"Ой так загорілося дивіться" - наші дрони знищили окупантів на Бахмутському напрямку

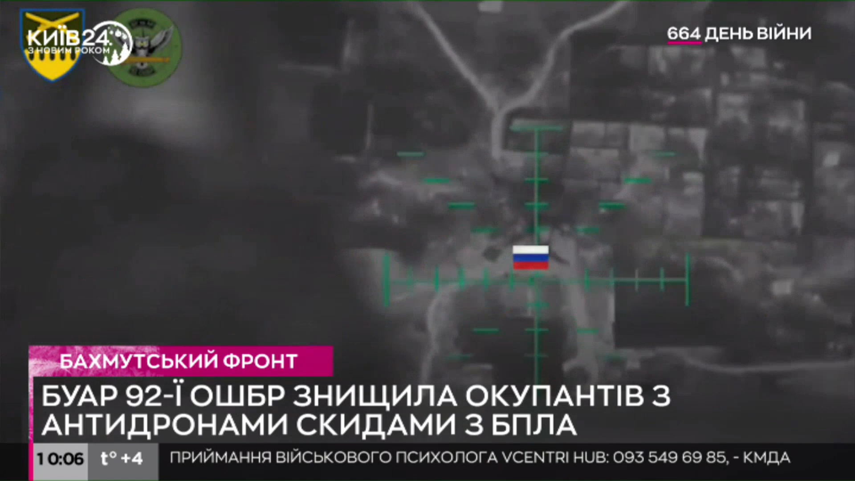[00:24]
Пошла. Хорошо пошло, давай сразу. Хорошо пошло, пошла и вторая.
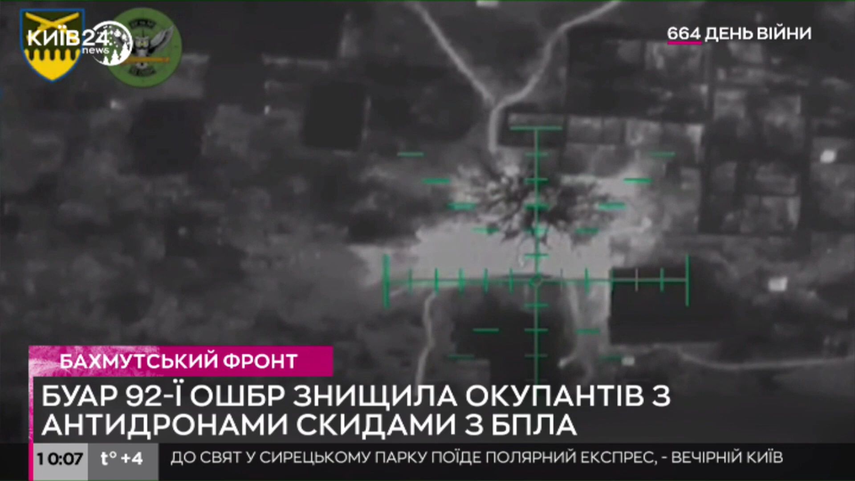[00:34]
Давай, нормально меняется. Кидай. Ой-ой-ой. Ой, так загорелось, дивіться. Хорошо. Дивіться. Хорошо, давай, отлетай.